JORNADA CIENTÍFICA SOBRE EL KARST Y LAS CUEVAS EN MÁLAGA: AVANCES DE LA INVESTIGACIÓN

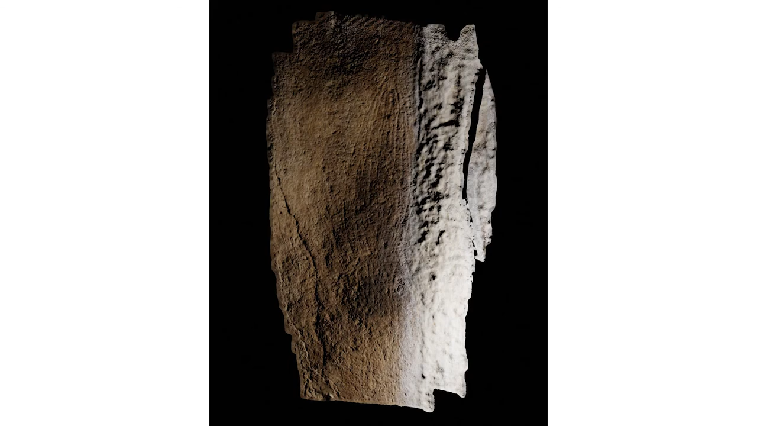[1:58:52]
en este caso la ha desarrollado Antonio Torres, uno de los compañeros del equipo, es este fantástico grabado,
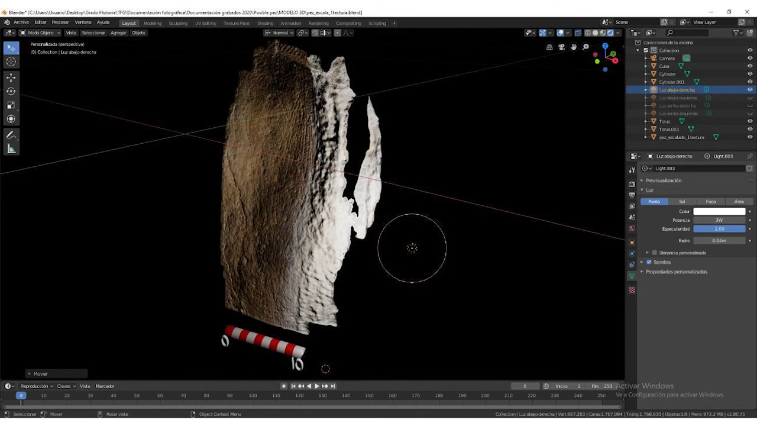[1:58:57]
donde aparece un pez grabado en sala de tele, galería superior, aparece un pez grabado con la aleta caudal hacia la zona inferior,